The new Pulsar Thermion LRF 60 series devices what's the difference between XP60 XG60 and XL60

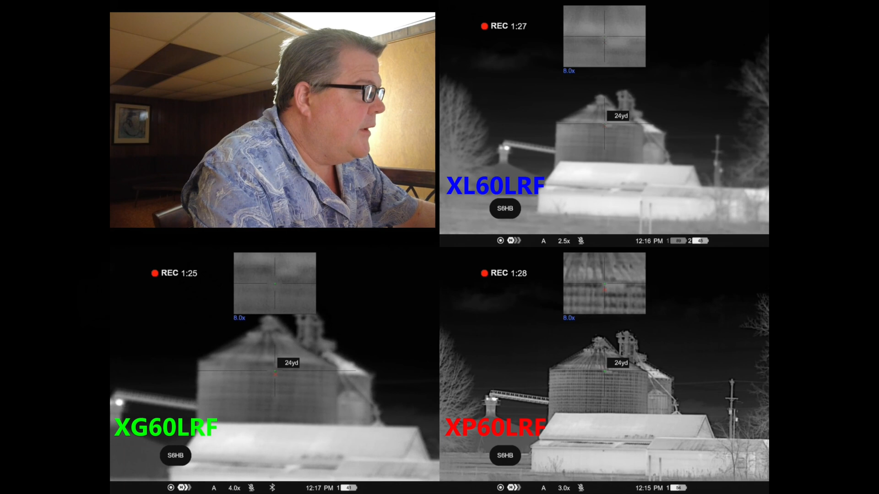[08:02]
I'm going to start focusing the units here. So now I'm focusing the XP 60, um, and then the XL 60 and then the X G 60. And then essentially I'm going to take a range finder reading here in a minute and, and show you how well the range finder is able to accurately read that placard back there on that bend that the radius on that bend, that bend's galvanized and it's very hard to hit the bend itself because the radius wants to scatter,
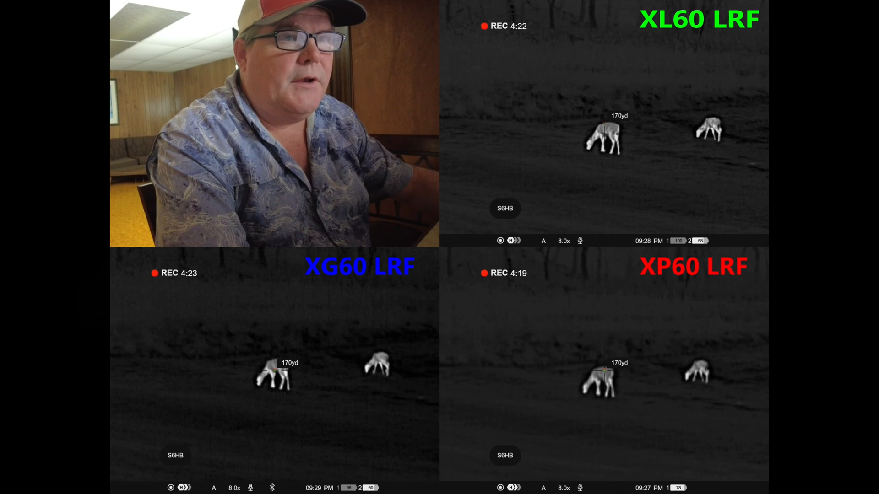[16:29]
The L is going to give you the best field of view coupled up with the best identifiable clarity. It's going to have the highest pixel density along with the best field of view. If you go to the P and G models, the P is going to give you a much wider field of view than the G,
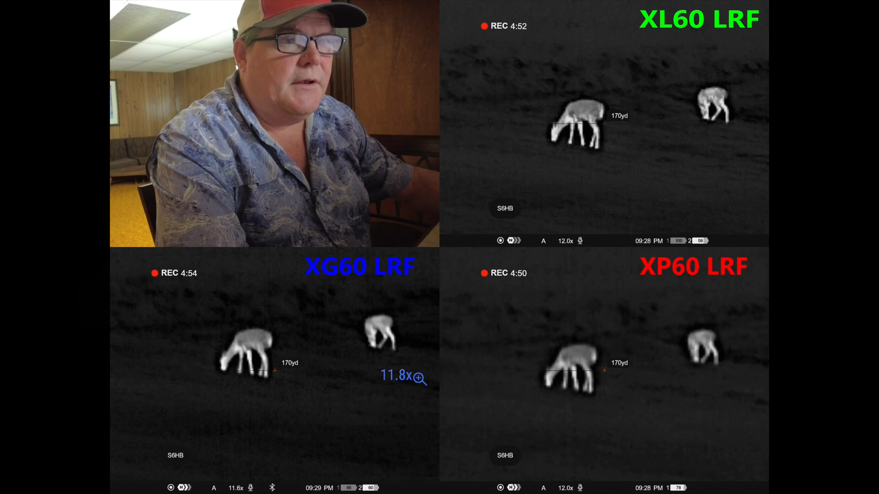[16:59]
Although, you know, I'm not making the case that it's still not easy to tell that that's a deer and there isn't plenty of details in it. It's just unquestionably, you can look at the two of them side by side and see that you can see finer features better in the G because you are starting with less field of view. Plus, the G is going to give you the benefit of zooming all the way up to 32x, which I will show here at the at the bottom end of the video. I'll show it zoomed all the way up at that 32x.